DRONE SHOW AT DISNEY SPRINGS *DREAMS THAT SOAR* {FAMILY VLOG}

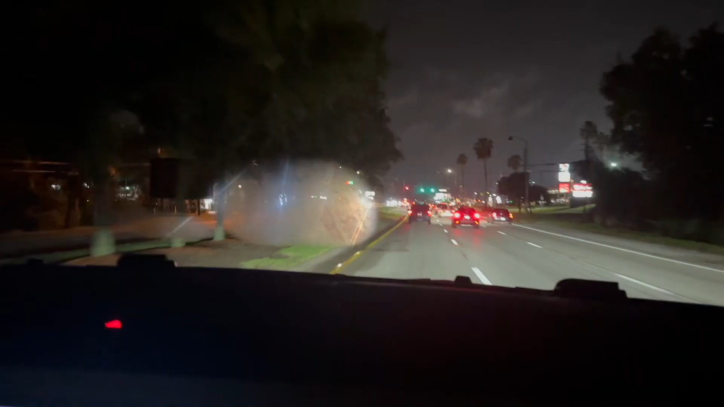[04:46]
Creepy. The foggy spots. There's like two now. There's two of them and they're really big.